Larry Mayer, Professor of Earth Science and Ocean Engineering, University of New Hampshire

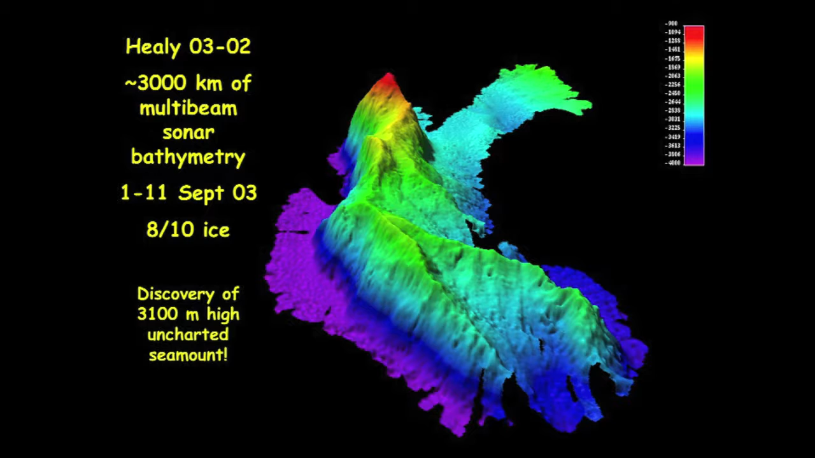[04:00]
10,000-foot high seamount, just one of many that over the years we've discovered that have not been charted at all. The Arctic is full of these things that we just don't know about. Over the next few years, we went back, continuing to map the 2,500-meter isobath, basically chipping away,